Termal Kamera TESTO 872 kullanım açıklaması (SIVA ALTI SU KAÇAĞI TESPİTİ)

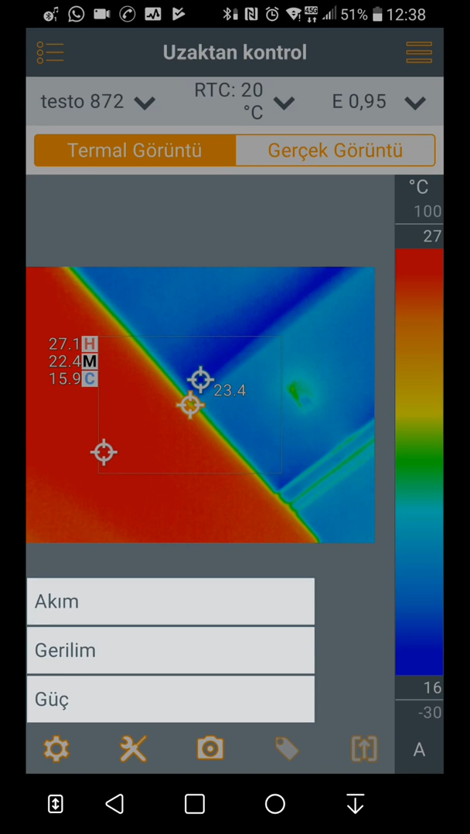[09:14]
On screen: scale top 27°C, scale bottom 16°C
Onlarla da işbirliği koordine halinde çalışarak hani size bilgi verebiliyor. Ama şu anda bu cihazlar bizde olmadığı için bu elektriksel dediğimiz kısım ile çok bir işimiz yok. Solar'la da pek işimiz yok. Onun da ayrı bir sensörü ayrı bir alıcısı var.
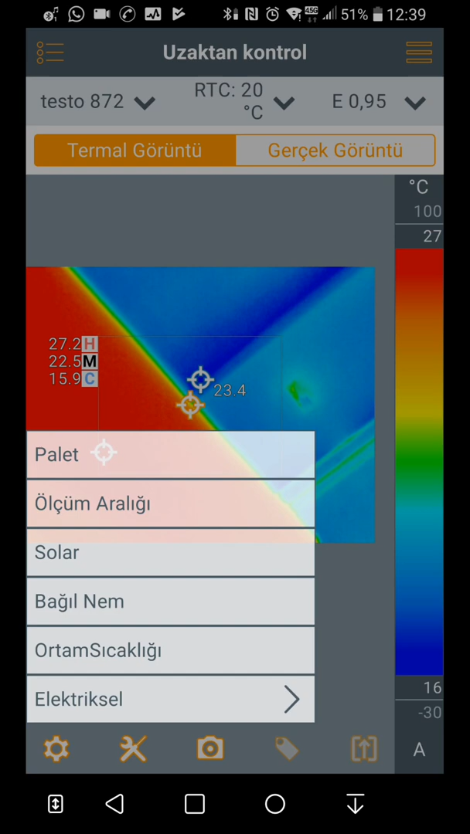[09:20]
On screen: scale top 27°C, scale bottom 16°C
Ama bağılmemi ölçebiliyoruz. Bağılmemi tıkladığım zaman burada işte ortalama şu anki havanın nemini giriyorsunuz ortam sıcaklığını giriyorsunuz.
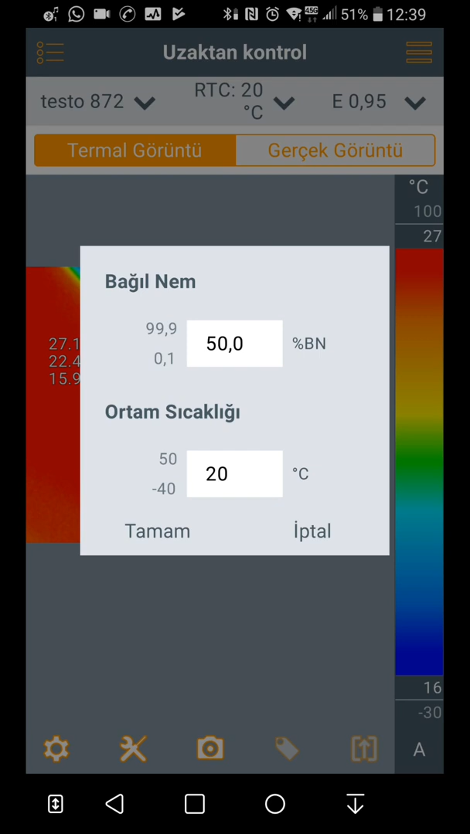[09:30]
Tamamı bastığınız zaman artık bu cihaz nemi ölçüyor. Bakın. Doğar diplerine bakın. Yerlerin soğuk olduğunu ve bu sarı olan yerlerden nem oluşacağını küf oluşabileceğini falan gösteriyor. Şöyle bakın. Sıcaklık olarak mesela şu kırmızı olan yerlerin neme çok yatkın olduğunu söylüyor. Gördüğünüz gibi.
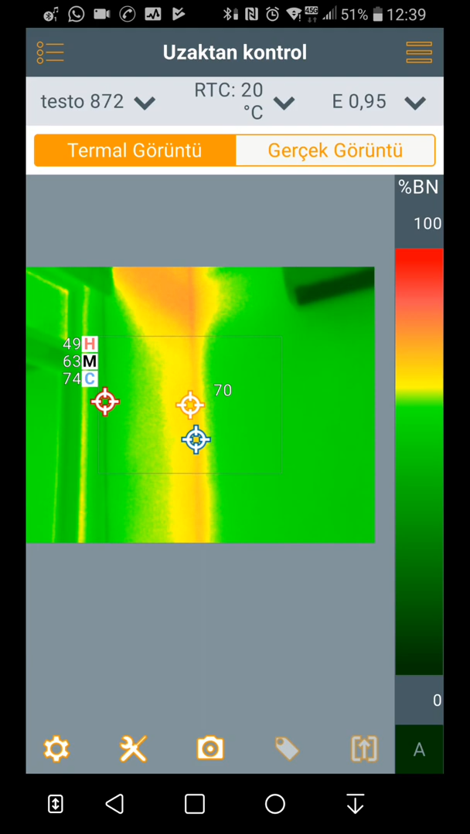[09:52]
Şöyle tavana bakın. Şuralar küf ve neme oluşumuna çok müsait olduğunu çok ısı kaybının olduğunu söylüyor.
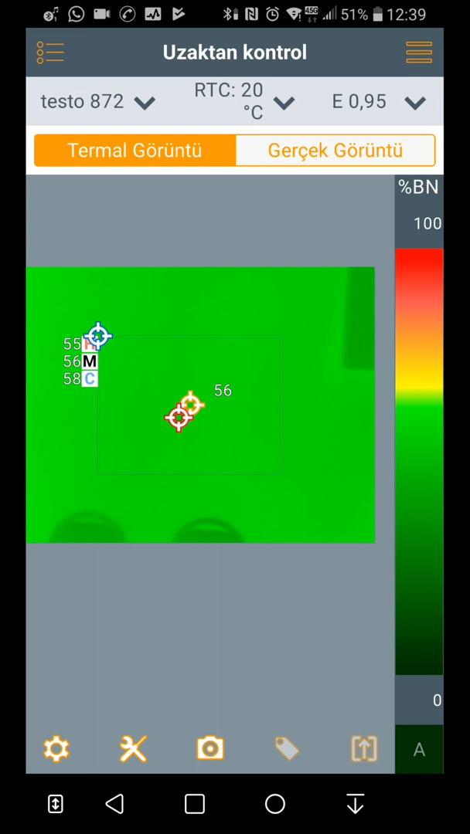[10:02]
Hatta videonun sonuna bir iki fotoğraf da koyabilirim. Orada su tesisatını falan gösterebiliyor. Doğar altında sıvanın altındaki su tesisatındaki kaçakları görebiliyorsunuz. tabi tesisatçı arkadaşlarım ve montajcı arkadaşların çok işine yarayacaktır.
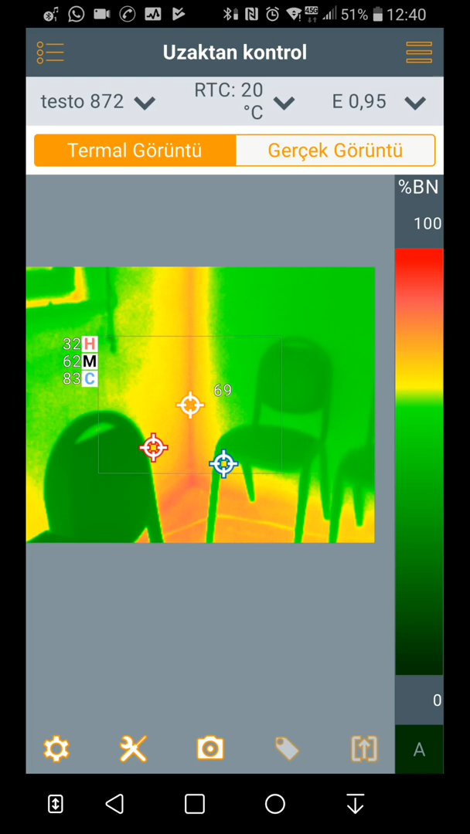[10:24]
Böyle bir özelliği var. başka neler var. Efendim efendim efendim efendim başka neler var. Şöyle bir bakalım. Ayarlara girelim.
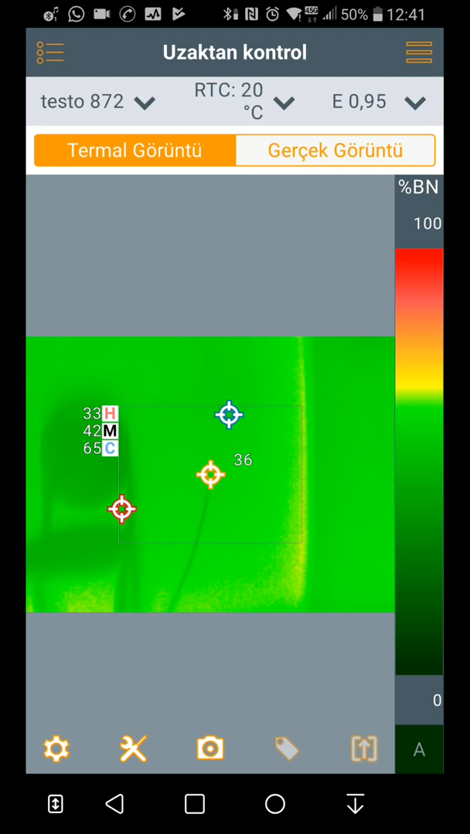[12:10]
Demire falan tuttuğunuz zaman çok önemli değil. Hani çok hassas kullanıcılar için ayrı tabi de ben yine elektrik ısınma noktalarını ölçtüğünüz arkadaşlar için söylüyorum.
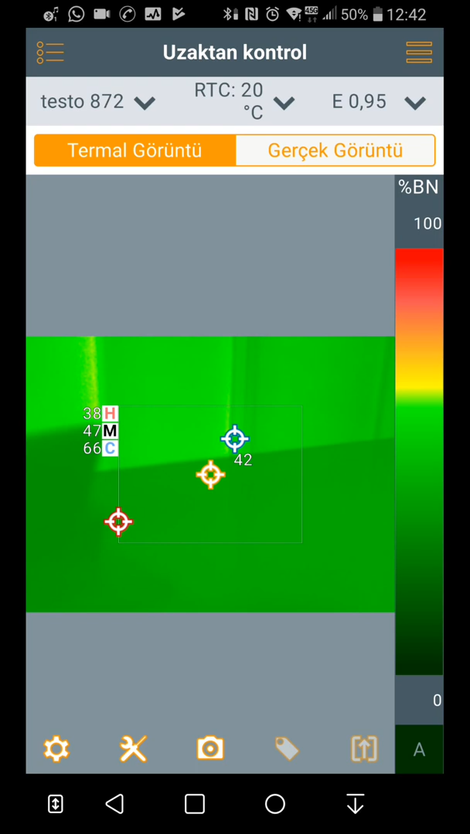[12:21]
Çok ince ayarları var. Bize lazım olan kısımları tabi onlar değil onlara girmeye gerek yok.
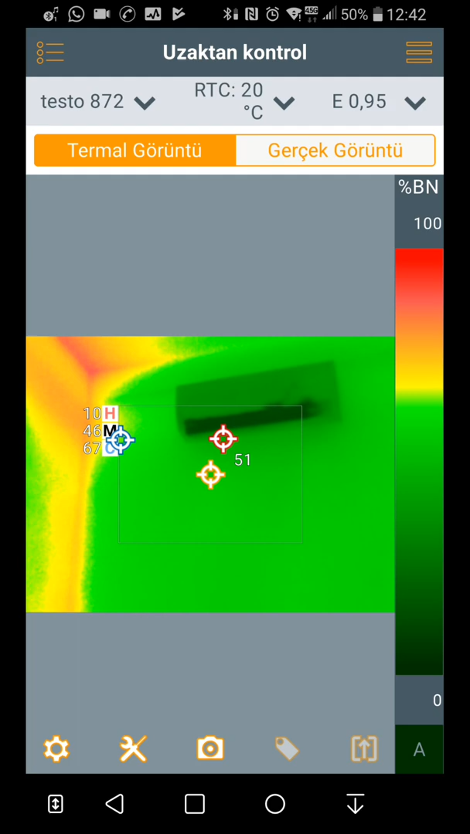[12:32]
Yine dediğim gibi renk paletini buradan tercih edebiliriz.
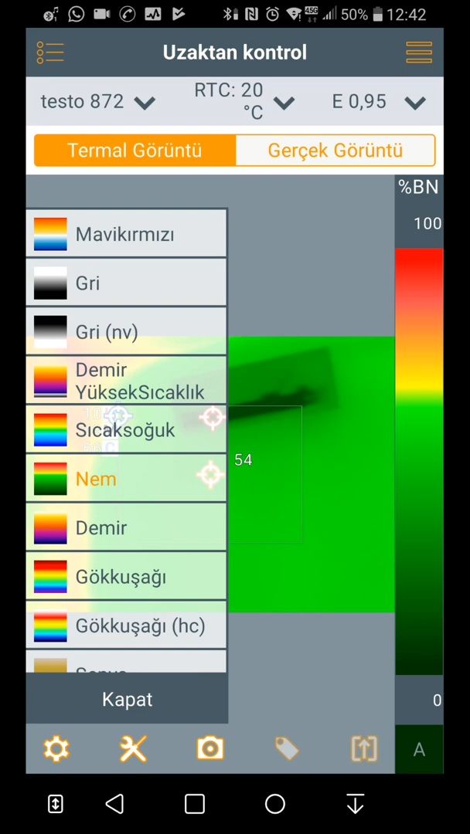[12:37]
Burada diyor ki mesela nem veya sıcak soğuk veya demir demir diyor. Mesela yüksek sıcaklıklı bir demir ölçecekseniz bunu seçiyorsunuz.
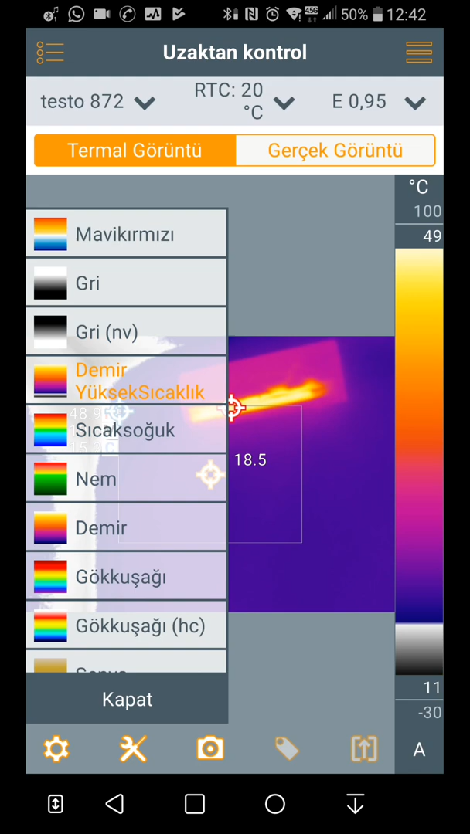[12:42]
On screen: scale top 49°C, scale bottom 11°C
ona göre bir renk dağılım yapıyor. Normal demir seçebiliyorsunuz. Bunu seçtiğinizde zaten fabrika ayarlarında bunda bu şekilde geliyor. Böyle gördüğünüz gibi değerleri okuyabiliyorsunuz. Başka ne var? Çektiğiniz fotoğrafları nasıl göreceksiniz? Mesela şurada şu klimeyi ben bir çekeyim. Şu anda değerleri orada yazıyor zaten. Az şöyle sağa doğru çevireyim karışmasın.